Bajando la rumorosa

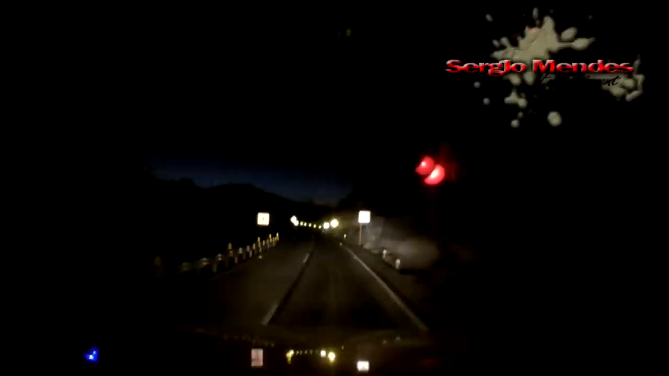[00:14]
me soltaron demasiado tarde donde descargué ahí en Tijuana. Ya vamos bajando la rumorosa a 65 kilómetros por hora. Bueno, pues vamos a Mexicali para ver si cargamos el lunes, porque ya mañana se atravesó domingo. Así que vamos a ver qué onda.